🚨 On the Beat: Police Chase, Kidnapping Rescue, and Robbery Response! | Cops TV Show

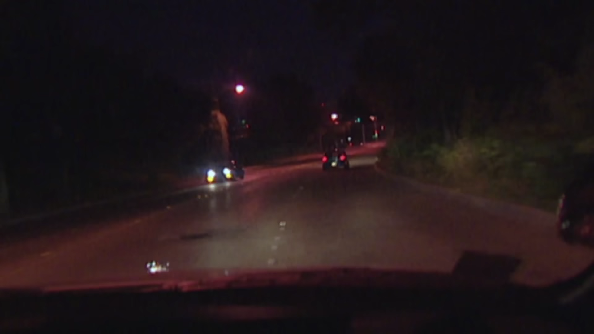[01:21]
5300 Brentwood Stair. Traveling eastbound. He's gonna turn on Woodhaven and go under the bridge.
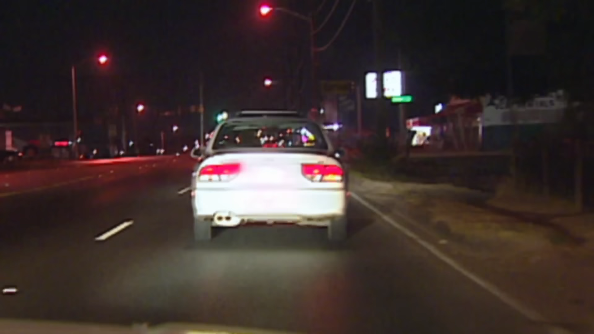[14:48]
10-4, this might be a signal 37. Can you copy accurate information? Baker 11, another TV. Baker 311, go ahead.